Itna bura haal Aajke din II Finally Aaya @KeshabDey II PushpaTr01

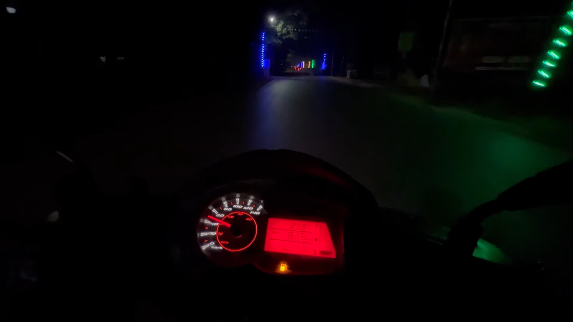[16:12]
लोग ने और हमरे घर से थोड़ा दूर भी है तेलिया मुरा तो हम लोग निकल गए हुआ से तो अभी कितना बज़ा है रात तो बज़ गए तीन और अभी हम लोग जा रहे हैं घर
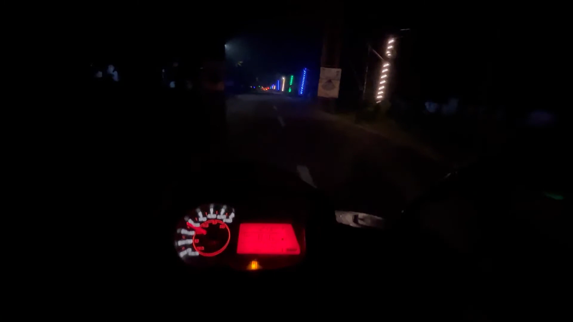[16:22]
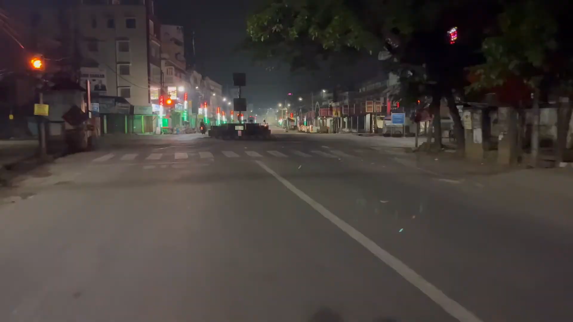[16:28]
गाइज हम लोग के अलब और रास्ते पर कोई नहीं है देखो पुरा
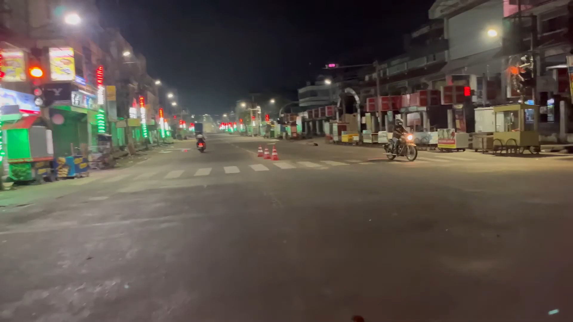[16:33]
रोड की रोड खाली है पुरा रोड ही गाली है भाई तो फाइनली घर आ चुक है तो भाई बहुत मस